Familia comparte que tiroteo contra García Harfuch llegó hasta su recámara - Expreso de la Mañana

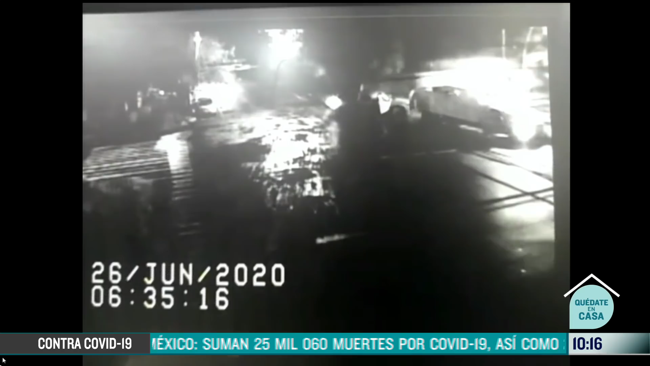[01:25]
Impresionante relato de las personas que viven en esa casa, ojalá podamos regresar a esas imágenes,
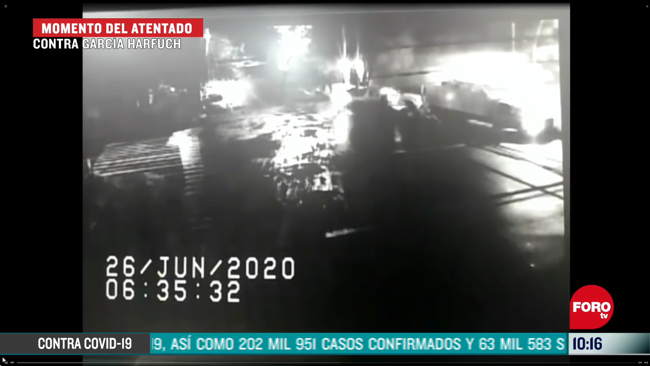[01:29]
de una de las casas ubicadas muy cerca de donde ocurrió el atentado esta mañana, a las seis y media, Y en donde los vecinos, los dueños de la casa, relatan cómo las balas entraron a la residencia,